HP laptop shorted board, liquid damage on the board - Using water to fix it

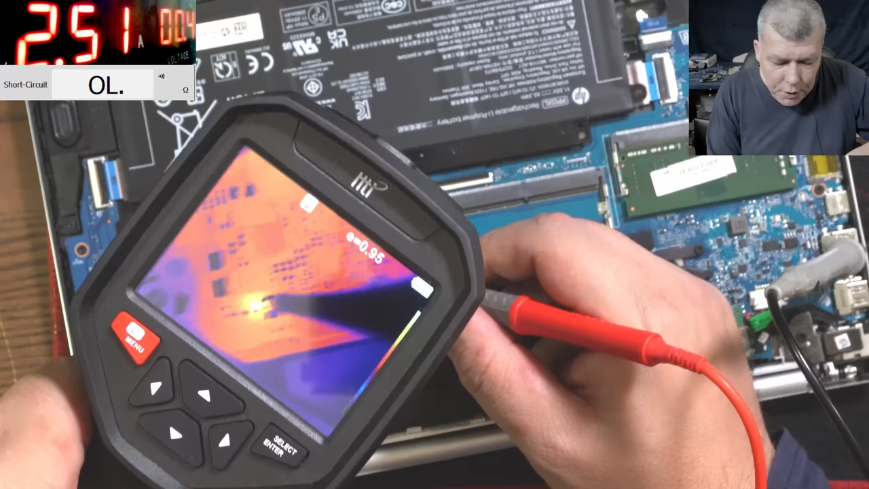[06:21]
and check that yeah i mean we can clearly see is the second capacitor
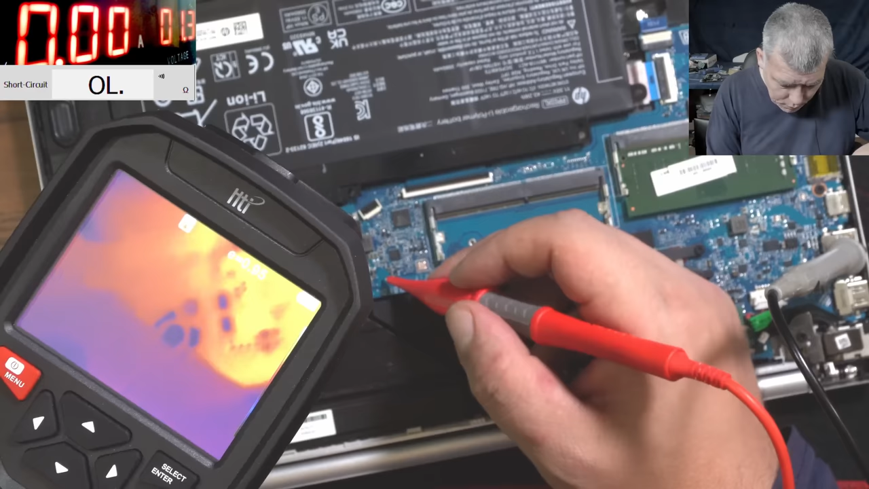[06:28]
no it's not the second one second is the first one yes the first capacitor wow